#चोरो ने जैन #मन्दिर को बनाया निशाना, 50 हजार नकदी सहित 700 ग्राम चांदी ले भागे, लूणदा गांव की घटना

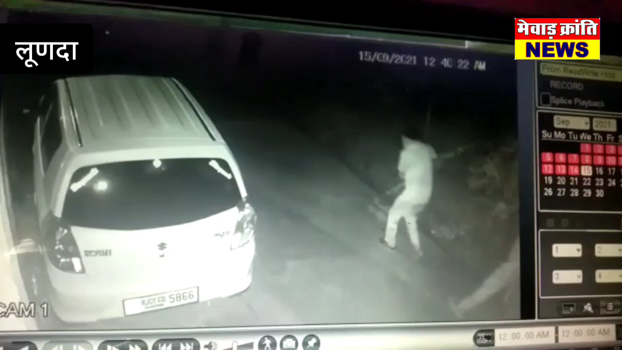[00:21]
जिसकी पुरी घटना मंदिर में लगे CCTV कैमरे में भी कैद हो गई कैमरे के कैद हुई घटना के अनुसार रात्री करीब एक बज़ कर चेह मिनिट पर मंदिर के मुख्य द्वार पर लगे चैनल गिट के दो तालो को तोड़ा जिसके बाद तीन बदमाश मंदिर में प्रवेश हुए